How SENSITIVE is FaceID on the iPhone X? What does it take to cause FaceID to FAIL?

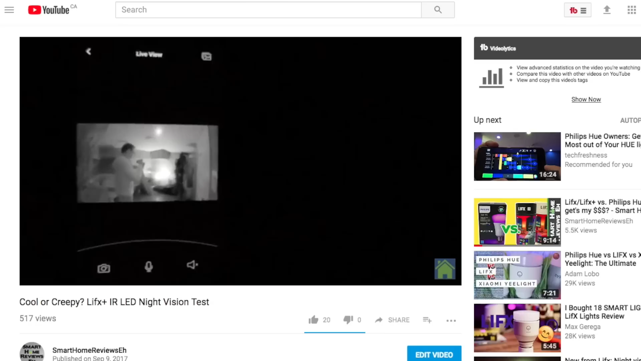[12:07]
and so a lot of the smart home cameras have infrared bulbs and infrared sensors so it